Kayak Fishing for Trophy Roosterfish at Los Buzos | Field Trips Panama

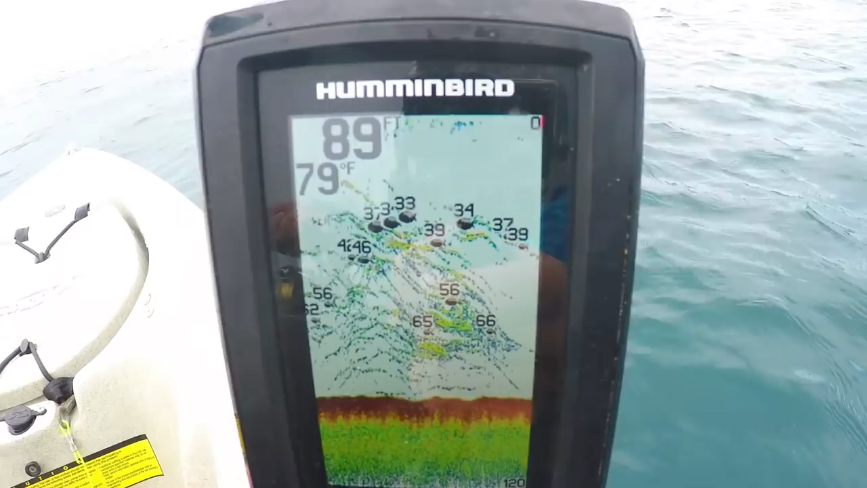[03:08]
On screen: water 79°F
Those are what these schools are that we're seeing down there. They're blue runners and that is roosterfish candy. So we're gonna try to jig some up.